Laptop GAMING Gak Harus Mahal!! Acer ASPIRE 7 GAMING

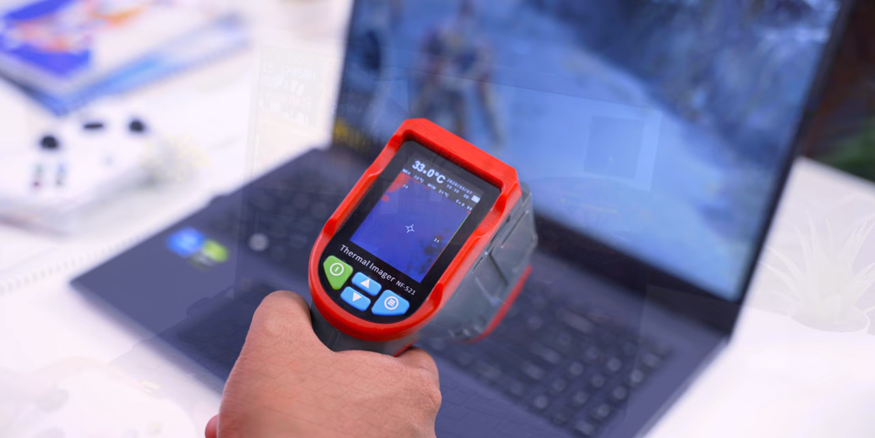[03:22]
On screen: spot 33.0°C
Nah kalau untuk suhunya sendiri ya Kalau untuk main game ini tergolong anget sih ya Tapi masih aman Kalau untuk bagian keyboard-nya ini cuma 33 derajat celsius Dan bagian terpanasnya itu ada di bagian layar ya Di exhaust-nya ini sampai 48 derajat celsius Nah untuk sistem